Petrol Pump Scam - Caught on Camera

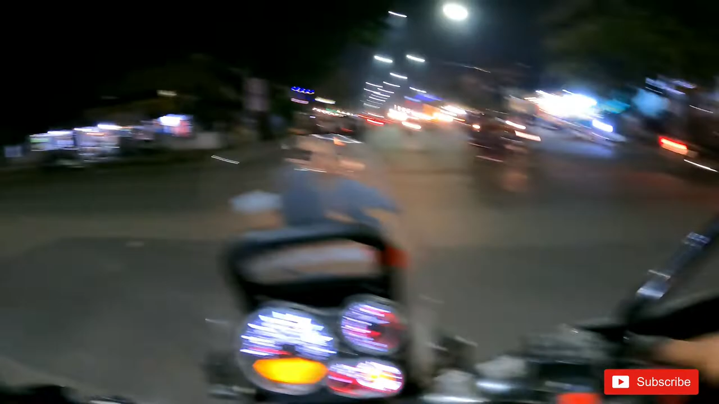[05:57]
इसके एफ ट्रिप में, मतलब जो रिजर्व होता है हिमालयन में वो एफ ट्रिप आता है। या पेट्रोल डालते हैं अभी आगे, उसके बाद चलते हैं घर से। मैंने जैकेट चेंज किया बट ठंडी तो नहीं लग रही है कुछ भी यार। ये हाईवे पे लगेगा ठंडी, पर ऑफ कोर्स लगेगा।
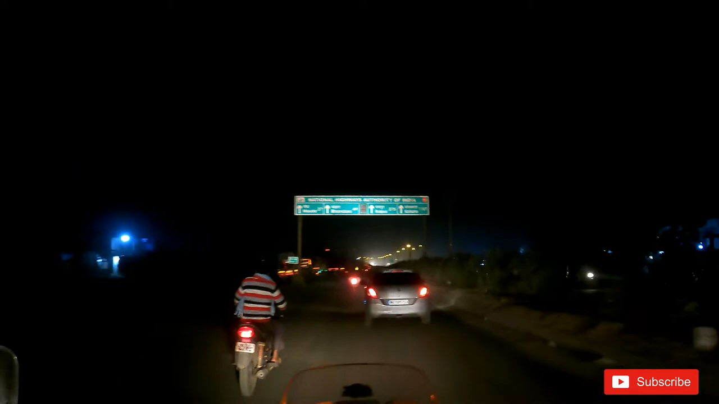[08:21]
रायपुर इज 275, भंडारा 49 और मौदा 27। हम लोग मौदा तक या मौदा के थोड़े पहले रुक जाएंगे कहीं पर।